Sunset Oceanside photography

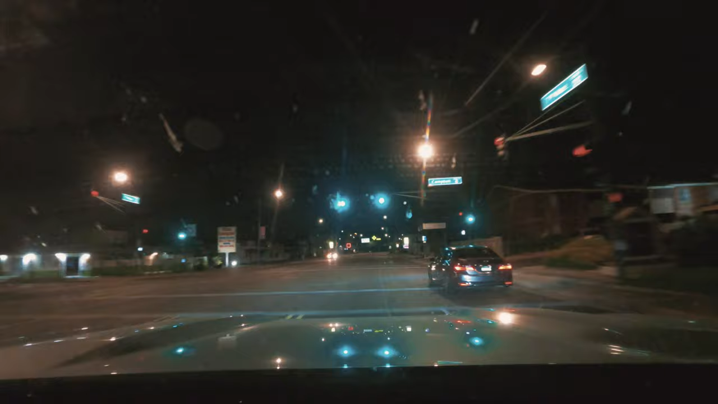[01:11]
Parce que c'est vrai qu'on n'a pas le temps, on n'a pas de repères visuels, donc c'est tout le temps la même chose. Et donc ça passe beaucoup plus vite pour moi.
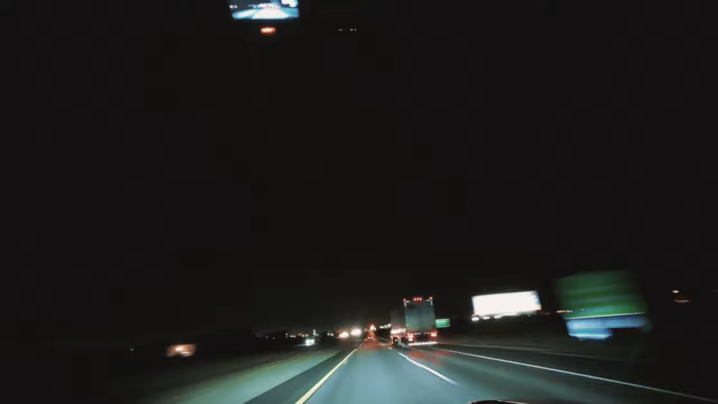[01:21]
Et voilà, de retour en Californie, je quitte l'Arizona, première route de...